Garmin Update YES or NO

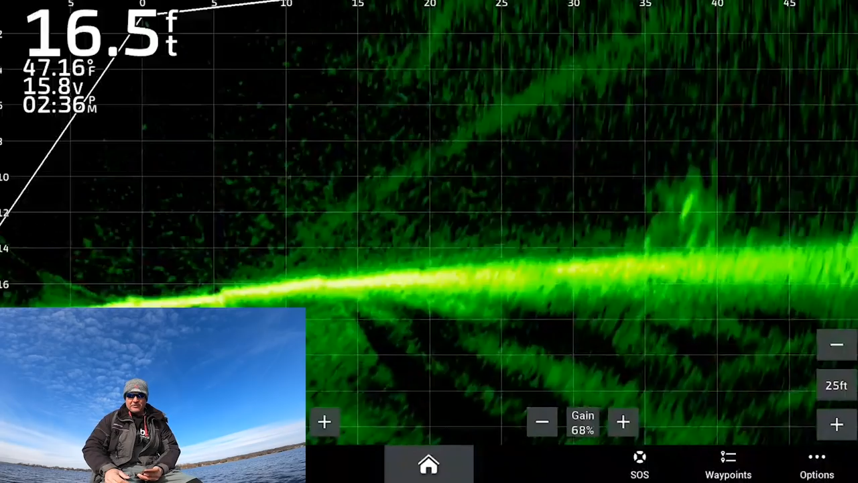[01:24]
On screen: depth 16.5 ft, water 47.16°F
So we wanna see what these settings do. So right now you can see the layout has changed with this new update, which is pretty cool. I like it. So in our setup, ghost tree, I do have set to auto already. I just wanna see what it does. I just kinda walk, I didn't mean to do that. Ghost tree is on low, we go to medium. All right, so that's ghost tree. I like the picture there a little bit better. High is a little, okay, ghost tree.
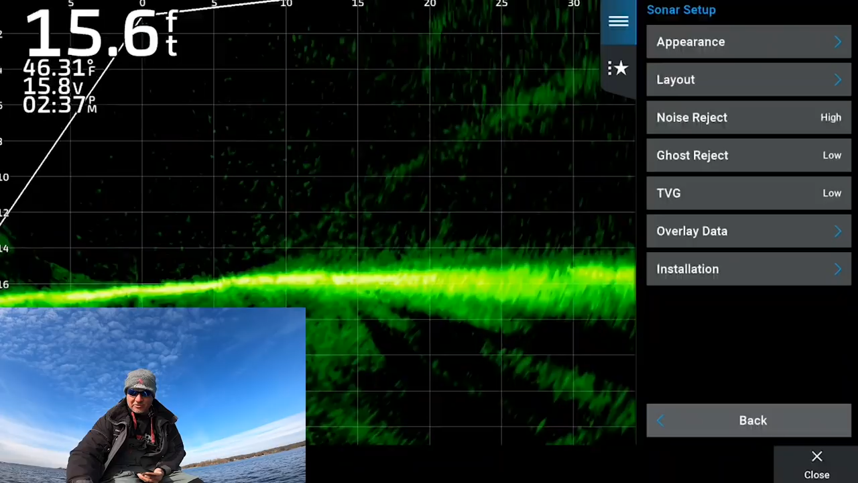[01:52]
On screen: depth 15.6 ft, water 46.31°F
So all I'm doing is I'm just kind of going through them all and seeing what I like better. And right now, I'm gonna say I like it on low.
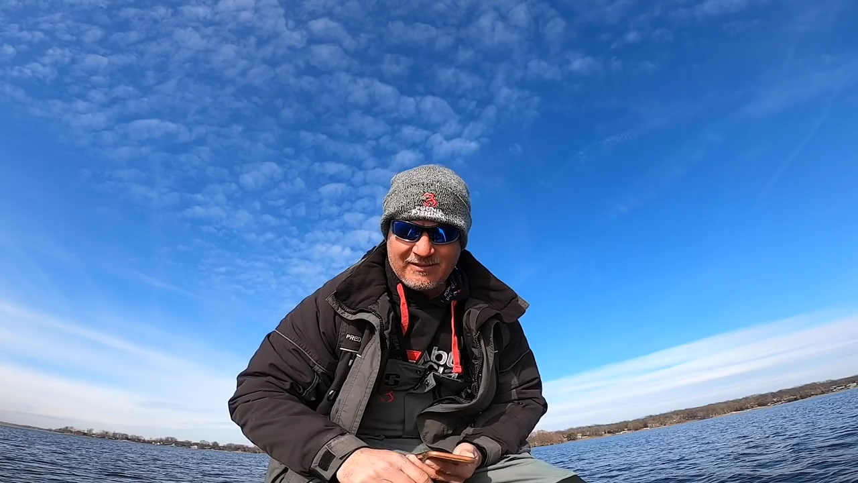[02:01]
So I'm gonna keep it on low real quick. And then I go to appearance and we're gonna go to this color limit.
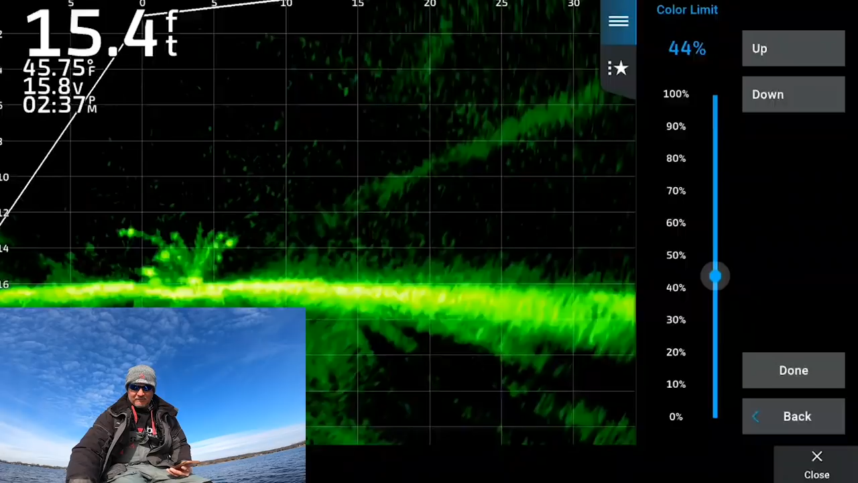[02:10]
On screen: depth 15.4 ft, water 45.75°F
And you know, I'm gonna tweak it to what I think is ideal. And right now, based off of the image I see, I'm gonna keep it right there for right now.
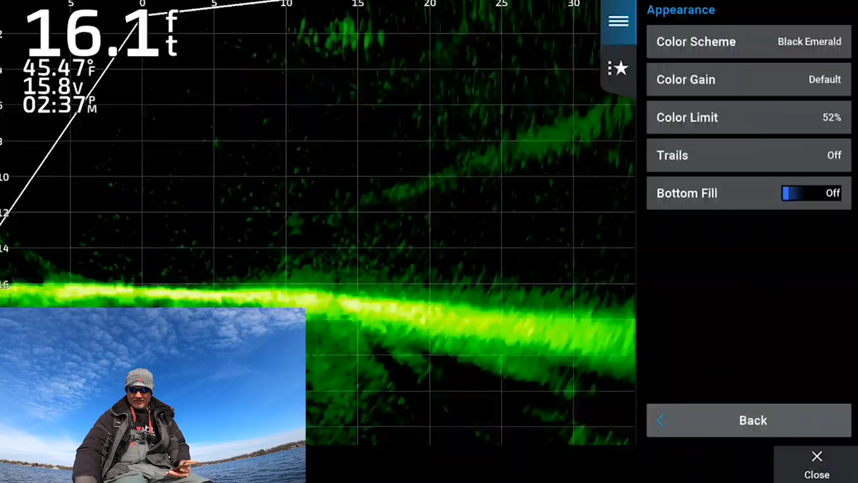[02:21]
On screen: depth 16.1 ft, water 45.47°F
Then I'm gonna go back to the gain, which I'm sure there's an easier way to do that. I just wanna see where I'm at with gain. So right now I'm at 68, 67. So we're gonna start with that today, and that's how we're gonna fish.
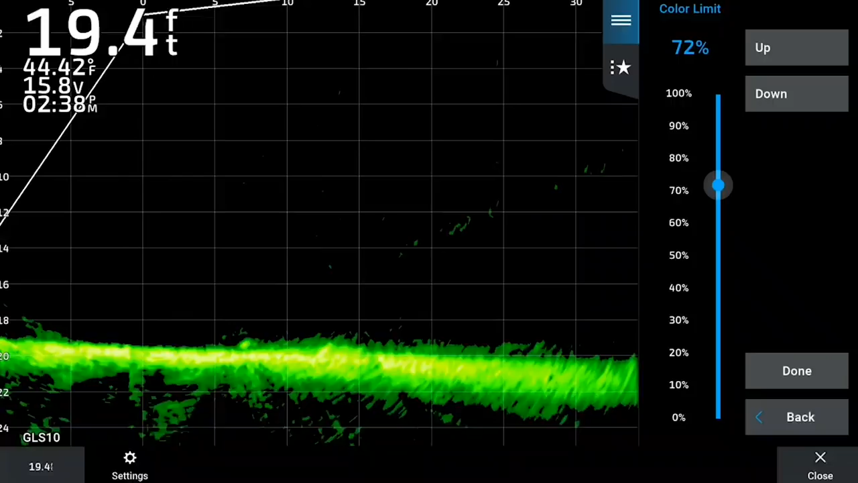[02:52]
On screen: depth 19.4 ft, water 44.42°F
I mean, that just looks really burnt out. So I really want something, kind of a mixture. And that's why I'm gonna favor something around there. I don't know if that makes any sense, folks. That's where I'm gonna start. So correct me or wrong, I'd love to hear if anybody has some opinion on that.